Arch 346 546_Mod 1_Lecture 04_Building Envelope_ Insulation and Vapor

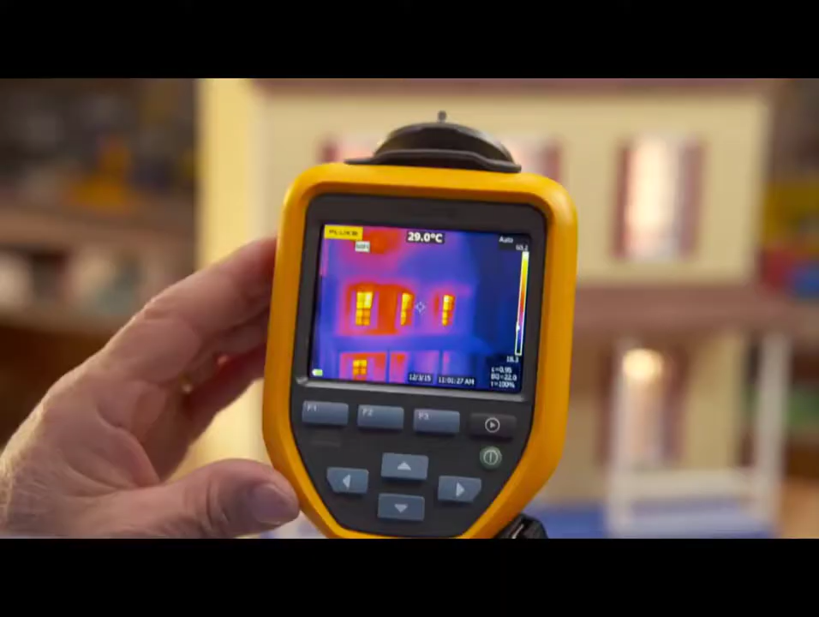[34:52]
On screen: spot 29.0°C
You didn't tell me you had an infrared camera. This is really cool. What are you looking at? Well actually what I've done in a dollhouse is I've insulated half of the dollhouse. Okay. And I put some heat lamps inside. Right. So by looking through the infrared camera you can really see the heat loss and where it is. So on this heat is represented by the sort of orangey colors.
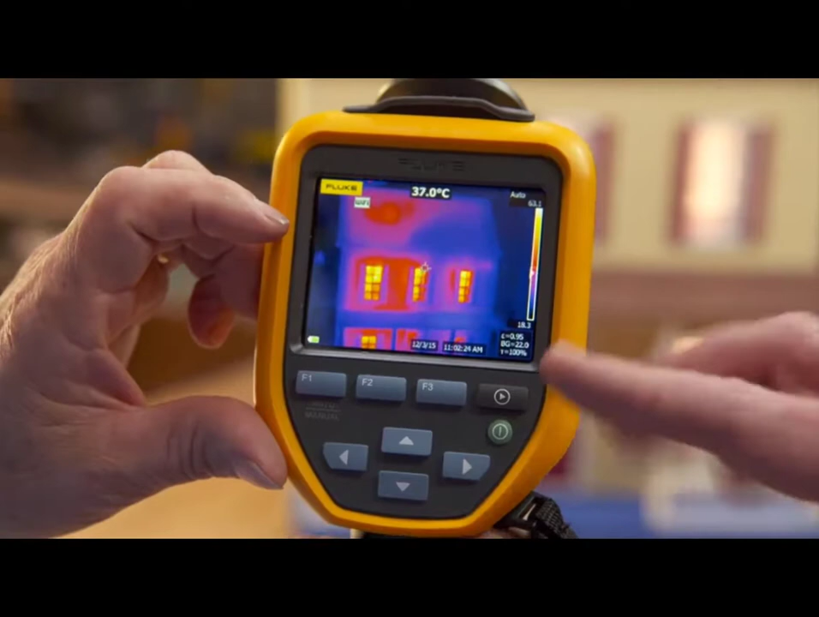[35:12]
On screen: spot 37.0°C
And cooler temperatures are represented by the blue. Right. So the real bright colors you can see. Wow. The windows have a tremendous amount of heat loss. On the left side you can see the wall and the roof is really bright. So there's heat loss on that side. And so over here on this side the roof is kind of blue. Right.
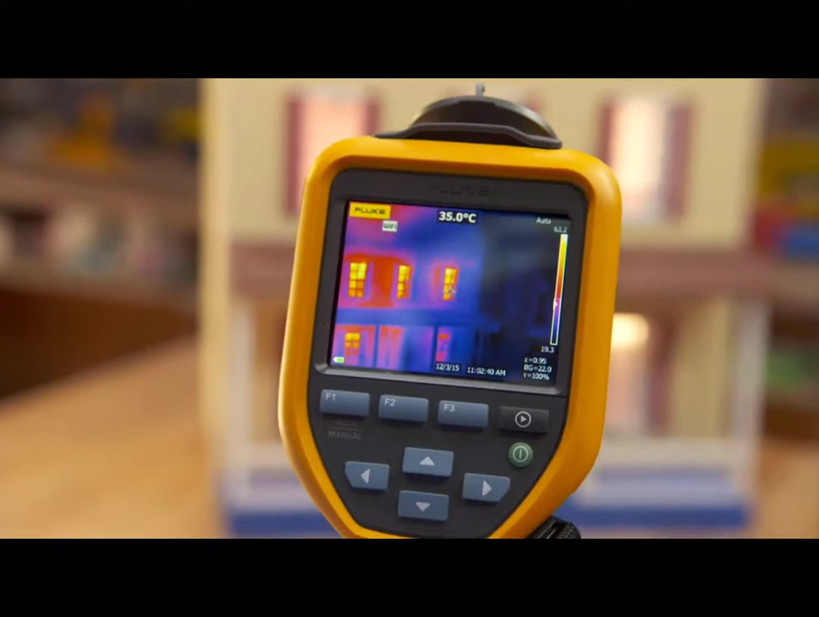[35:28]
On screen: spot 35.0°C
And so that's telling us the heat is not escaping from the right and it's really escaping from the left. Exactly. Wow.